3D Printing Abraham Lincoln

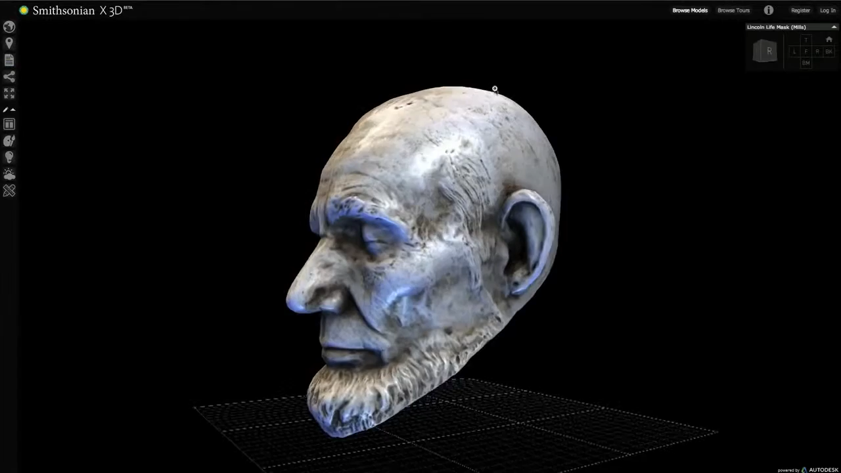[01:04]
In the life mask and in the 3D representation you can really see the strain of office and the strain of wartime office etched on his face.